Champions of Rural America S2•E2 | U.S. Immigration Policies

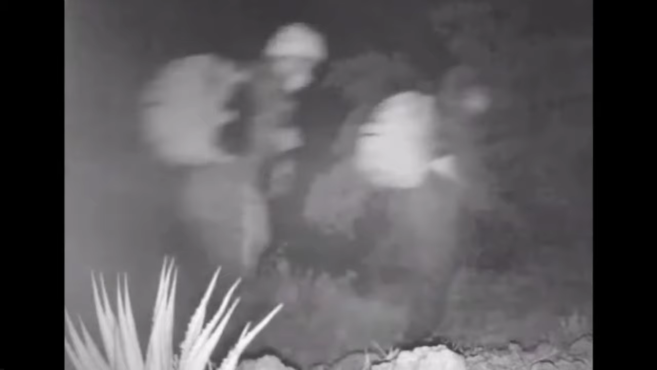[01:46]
to other border crossers reported in the news along the international boundary in Arizona,
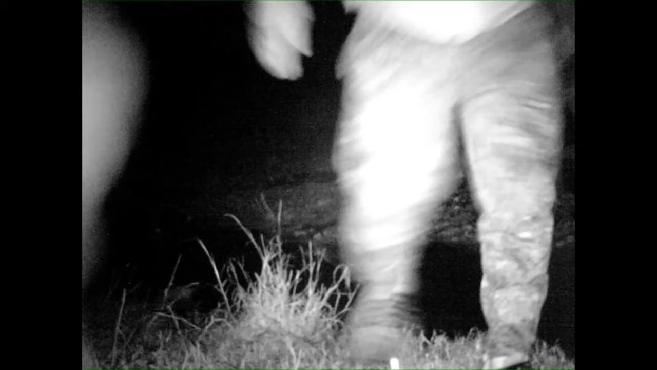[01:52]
California, and Texas, who wear casual street clothes and include women and or children.